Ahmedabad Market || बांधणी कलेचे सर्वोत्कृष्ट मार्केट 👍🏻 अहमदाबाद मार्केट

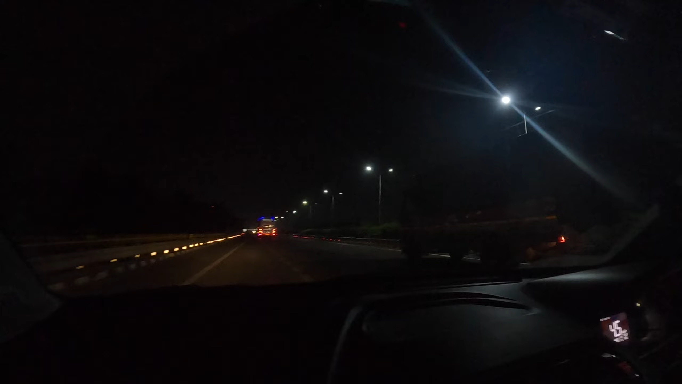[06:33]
तर मित्रांनो, आता पाहता अहमदाबाद वडोदरा या एक्सप्रेसवेवर आता आपली टियागो चालवणार आहोत, आणि